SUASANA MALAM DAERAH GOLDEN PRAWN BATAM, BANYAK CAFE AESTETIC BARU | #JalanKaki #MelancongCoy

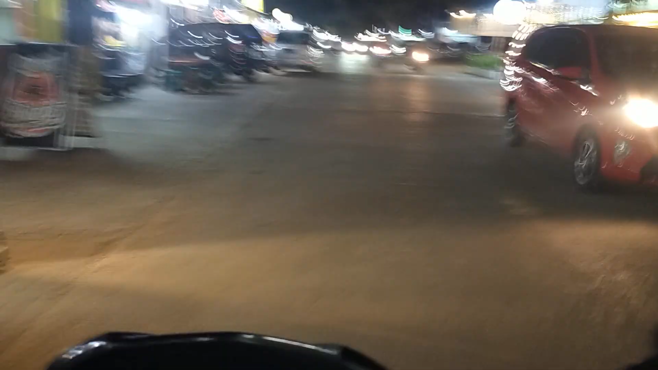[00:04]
Oke guys, kita berada di daerah Tunggung Kod, jadi disini ada macam jalan, tapi kanan kirinya itu banyak jual makanan-makanan Nanti kita mau muter dulu,
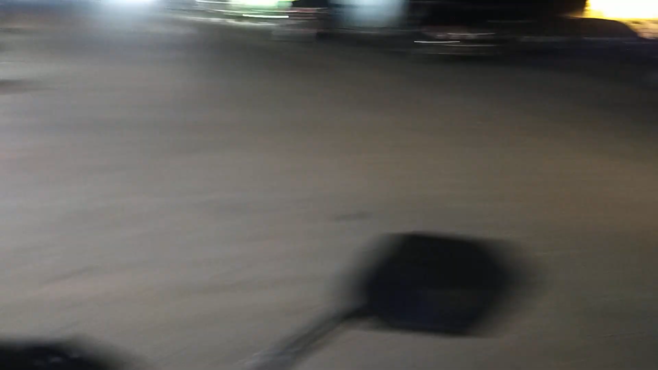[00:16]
disana ada yang mie masak sendiri Nah,
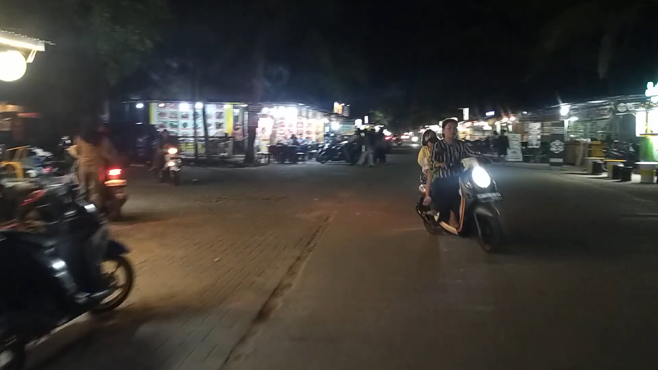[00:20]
nanti kita muter lewat sini dulu
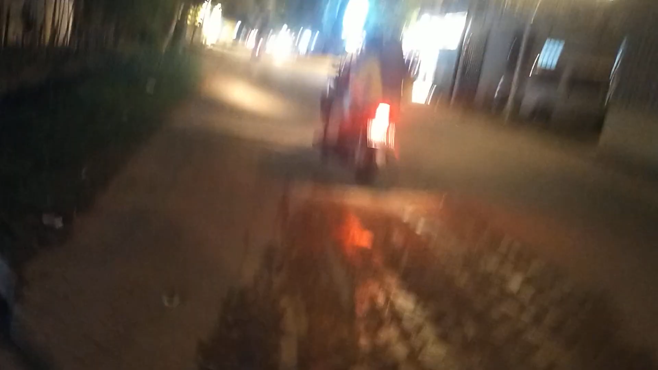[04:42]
lagi-lagi cafe-cafe lagi hits ini tentang kopi juga
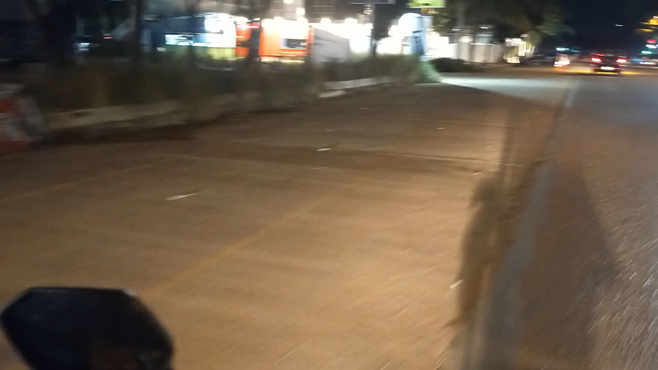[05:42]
ini yang sebelah kiri yang lagi hits juga ada paling besar yaitu desain paradis